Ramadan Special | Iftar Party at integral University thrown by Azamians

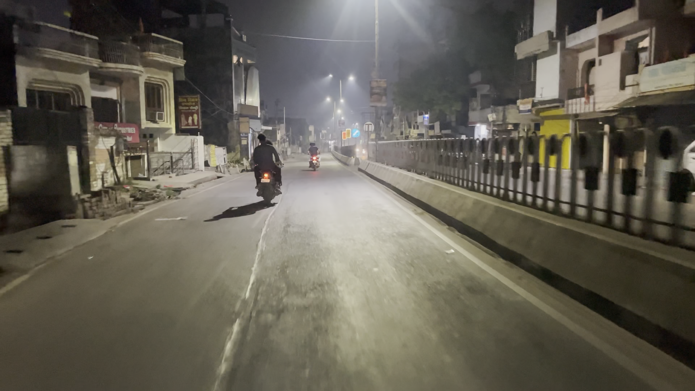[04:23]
गाइस रात के 2:30 बजे से पुराने लखनऊ में जाम लग सकता है। अभी अभी हम लोग यहाँ से गुजर रहे थे, हमें पता चला,
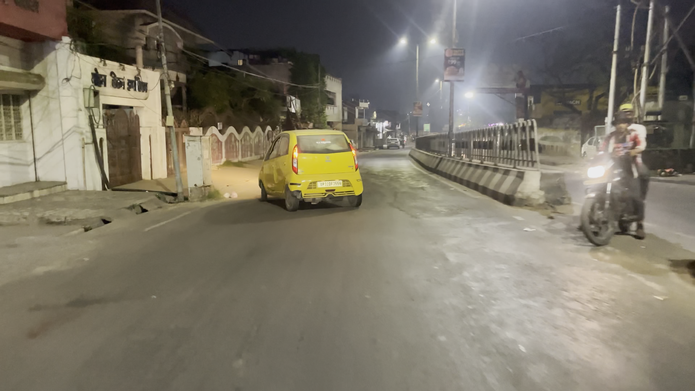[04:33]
हमें अभी तक जानते थे कि छोटा इमामबाड़ा बड़ा इमामबाड़ा होता है पुराने लखनऊ में,